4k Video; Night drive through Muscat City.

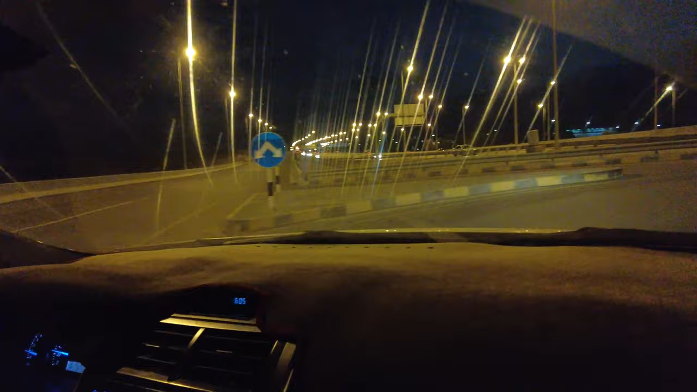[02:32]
Another road. This is Muscat International Airport, Matra. That's where we've come from. Mom. This place is so beautiful. We drove me to Matra. I've never been to Matra.
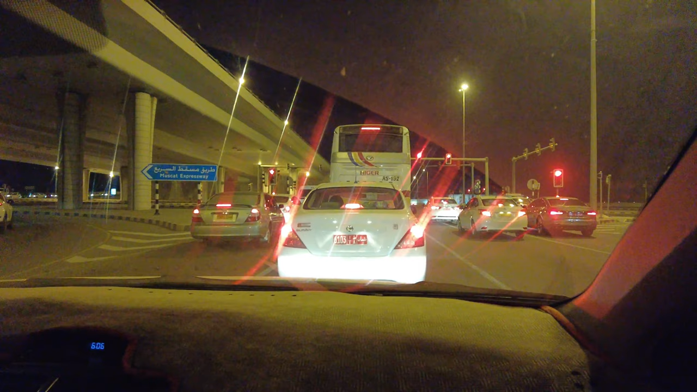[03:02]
Matra is so beautiful. But it's very far. Very good. Yeah, Matra is very nice. More people over there?
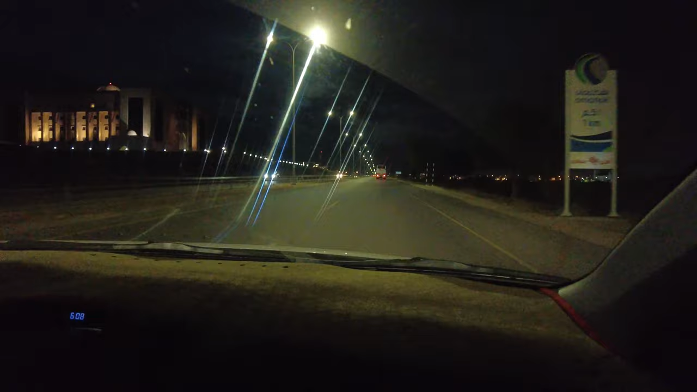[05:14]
I think. Oh, you come here. Yeah. I see. I know. But it's very beautiful. Look, yes. Even this is very beautiful, man. I need to come here during the day, so that I can see clearly. Ah, the city is beautiful. This is what? This is a hotel. Hotel house. Oh, hotel. Okay.
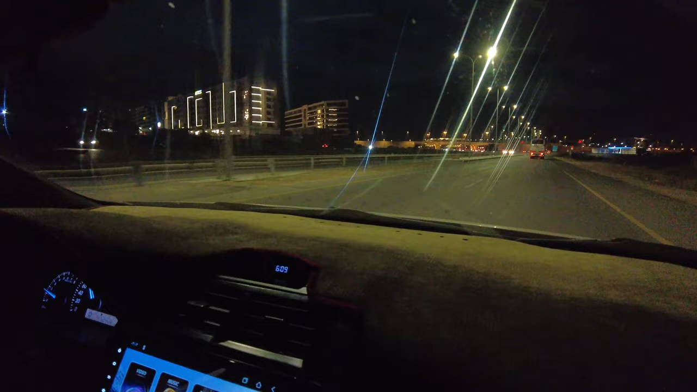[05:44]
Hotel. That is the hotel, was it? Uh-huh. Uh-huh. I see. Very nice hotel. Everything here. Ah, this is a very big development, man. Sure. Hi, bro. Muscat Bank. Muscat, Bank Muscat. Yeah, Bank Muscat. I know it. Very, very famous.
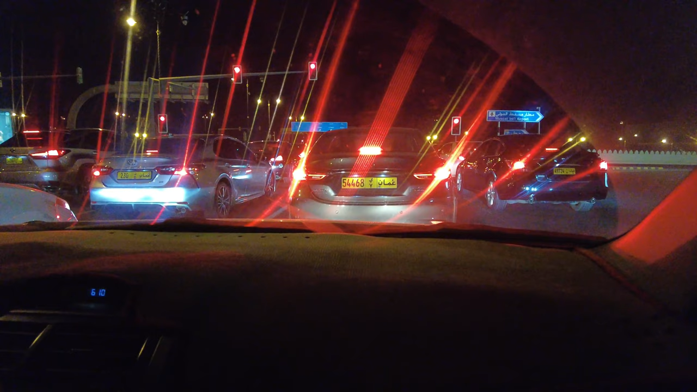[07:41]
Muscat International Airport. Guys, you're in a traffic light. You can see how they obey traffic rules. They all stop. However, now we're going. Everyone stops, even if there's no any other car coming. You're coming red, one person stops. Everyone stops. Any person coming inside, fine. Oh, you get a fine?
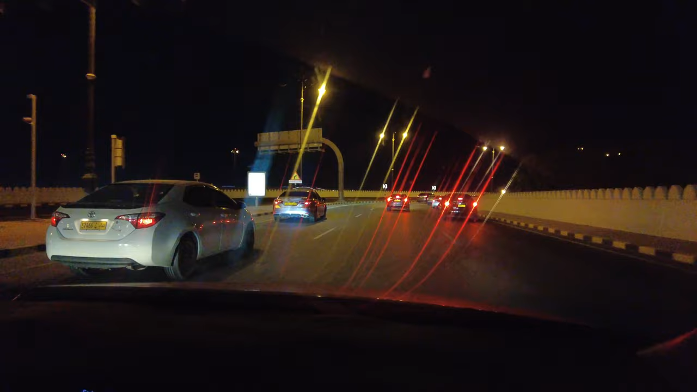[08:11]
Yes. Okay. How much? 50 riyal. 50 riyal for crossing a red light. Guys, crossing a red light, you get 50 riyal, man. That's Novotel, a hotel. More hotel. Ah, this place is beautiful. Ah, Ibo, man. Sure. Look at that. Now this is Muscat Expressway.
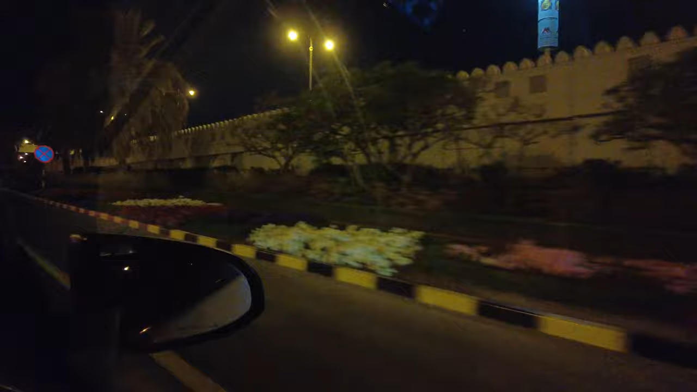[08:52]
They even have gardens and it doesn't rain. So I don't know how they manage these gardens, because where, bruh?
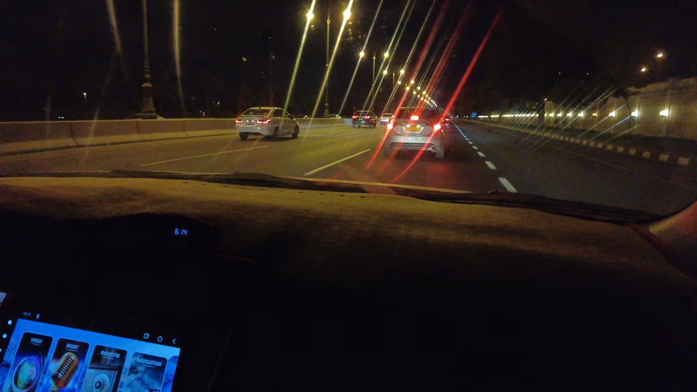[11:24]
But before this used to be Sultan Qaboos. Now is Sultan who? Yes, please. Sultan? No. Now is Sultan who? Haytham. Hey? Haytham. Because yes. I remember Qaboos died. Right. Yeah, may his soul rest in peace. The police? Yeah. Yes. Guys, this is a police installation. I don't want to film. But it looks so beautiful.
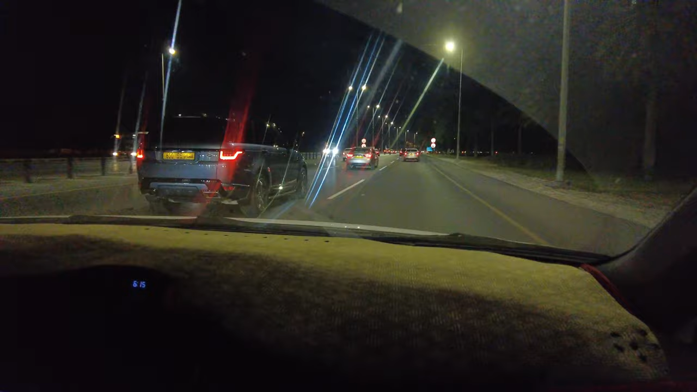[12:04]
I just love how the roads are very organized. Everyone is following the rules. I feel like that place is very far. That Chinatown. Ajmal. That's a hotel or something. So guys, these are the taxis. They look like they have like a yellow strip on the other side.